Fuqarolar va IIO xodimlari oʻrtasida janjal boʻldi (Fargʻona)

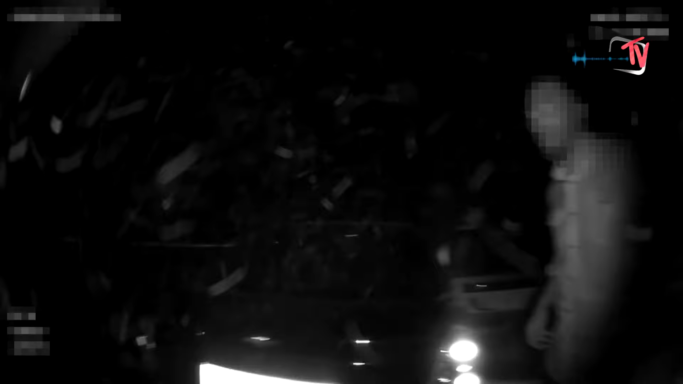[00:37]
vaqtlarda xilvat joyda shubha uyg'otib turgan Gentra rusumli avtomashina yonida turgan 3 nafar fuqarolar shaxsiga oydinlik kiritish maqsadida oldilariga borgan.